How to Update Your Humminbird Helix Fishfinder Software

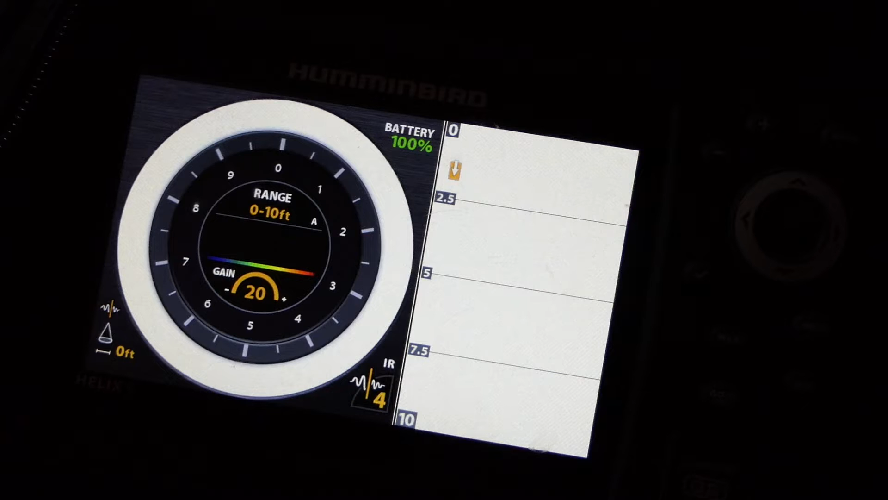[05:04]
Okay now you want to go and restore your defaults prior to doing your software update. So hit menu twice. Go to setup.
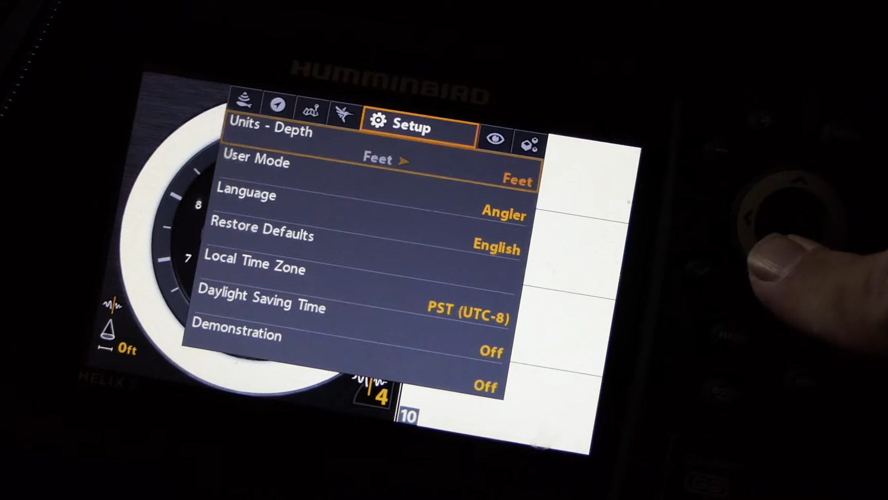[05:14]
Scroll down to restore defaults. Press over.
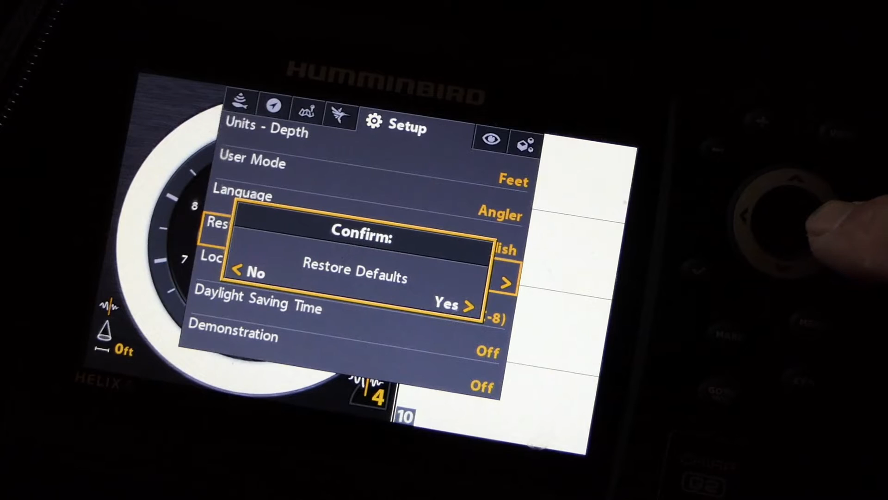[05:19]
Yes you want to restore the defaults. Okay so now the defaults are restored.
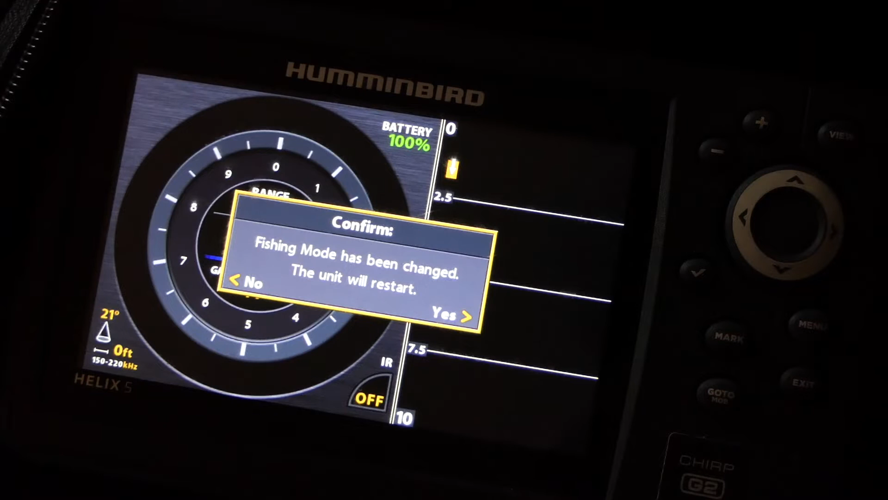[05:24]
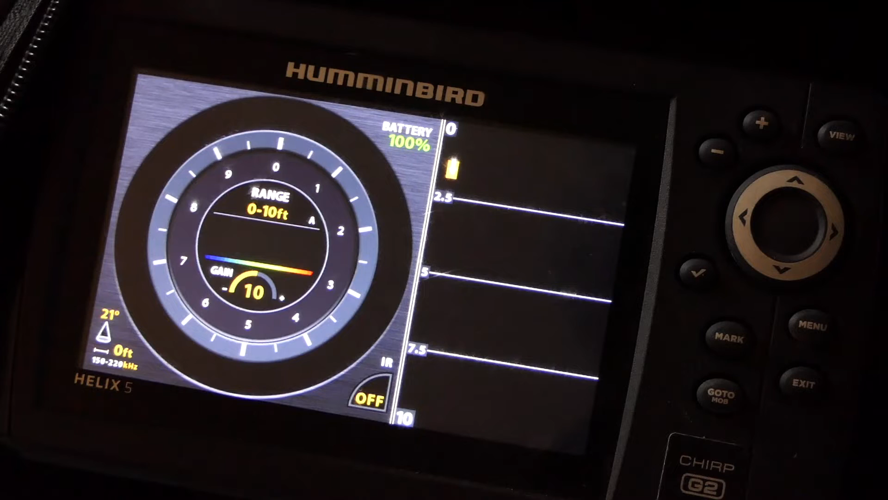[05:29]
Okay so now you're going to take your SD card and insert it. Mine goes in on the side of the unit right here.
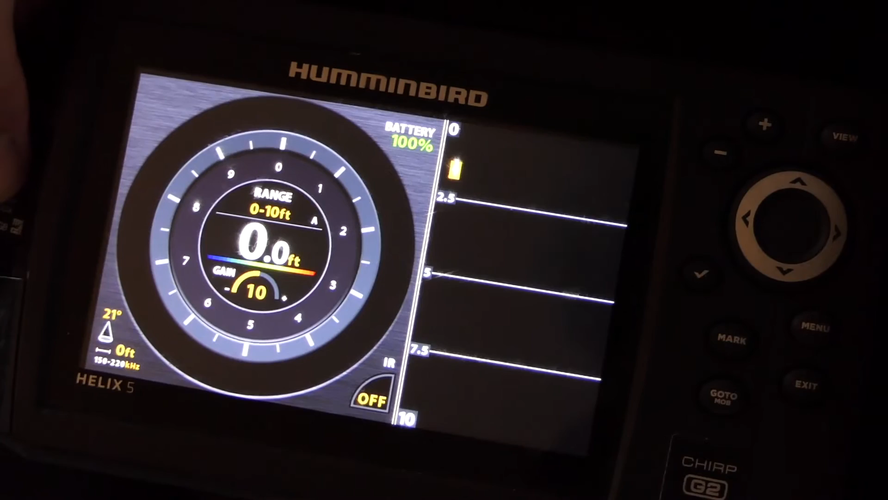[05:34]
On screen: depth 0.0 ft
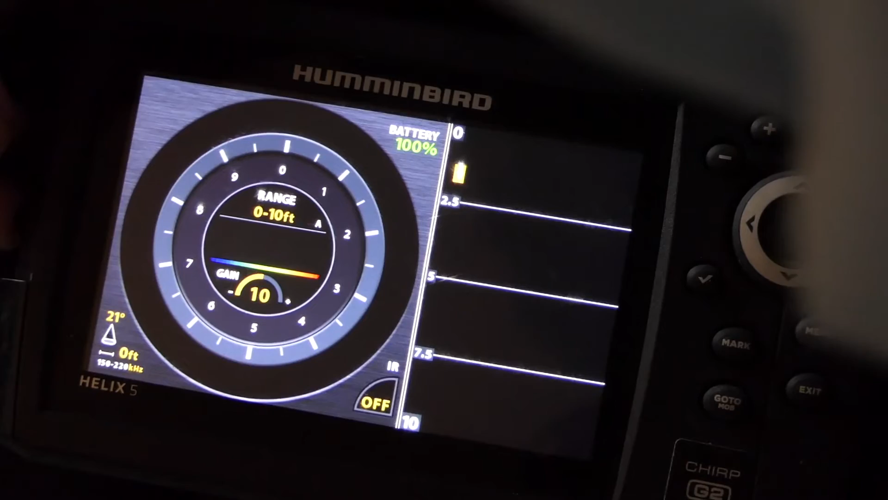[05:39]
Okay so once you insert the SD card in there.